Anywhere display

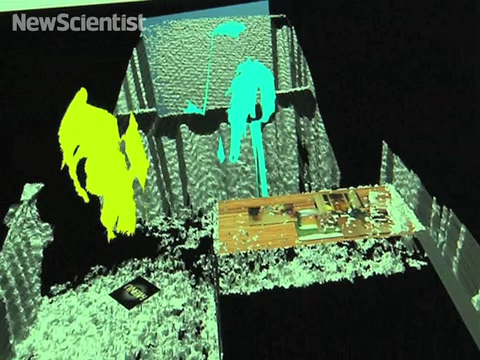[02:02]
people and infer the interactions between two people.
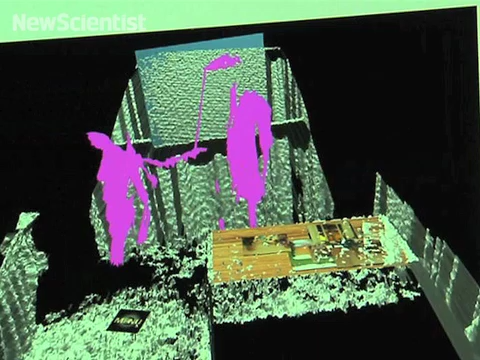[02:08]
So if we shake hands we're going to change colors. We just merged and we have a different,
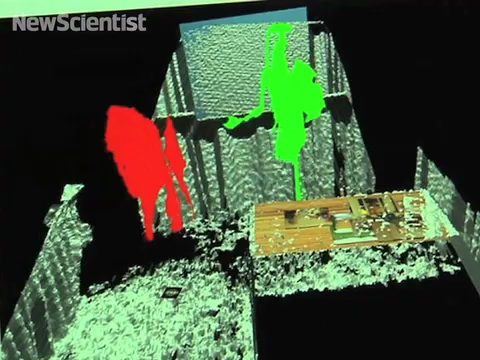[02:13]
the system detected that there was an interaction between us.